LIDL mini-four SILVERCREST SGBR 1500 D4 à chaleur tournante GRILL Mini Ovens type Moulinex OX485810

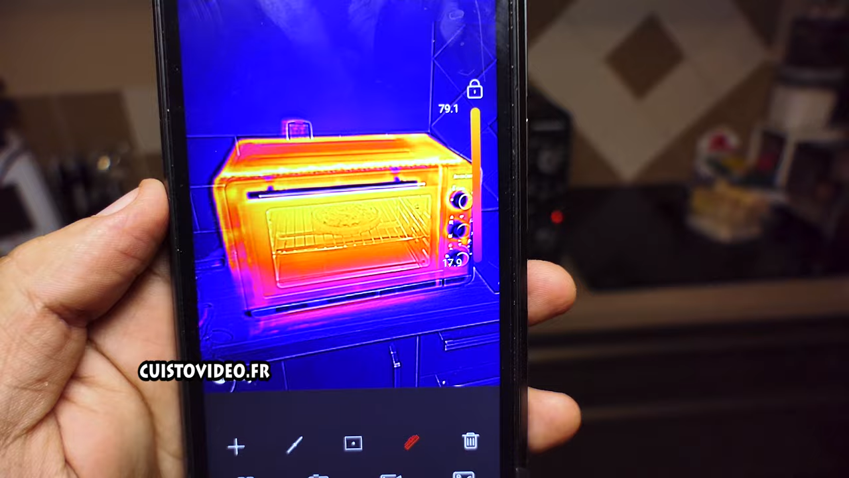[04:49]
on est sur une température maximale de 80 degrés
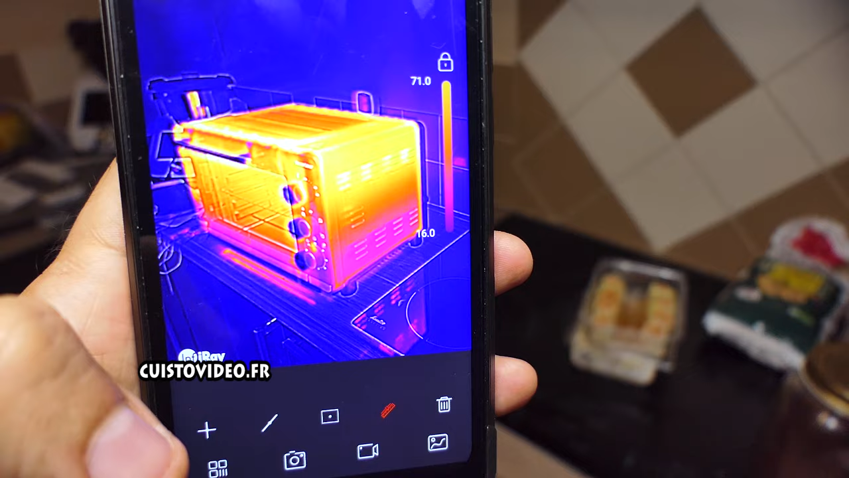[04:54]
on est sur un point le plus haut à 70 degrés je vous remets la vidéo de présentation du téléphone sur le i en haut à droite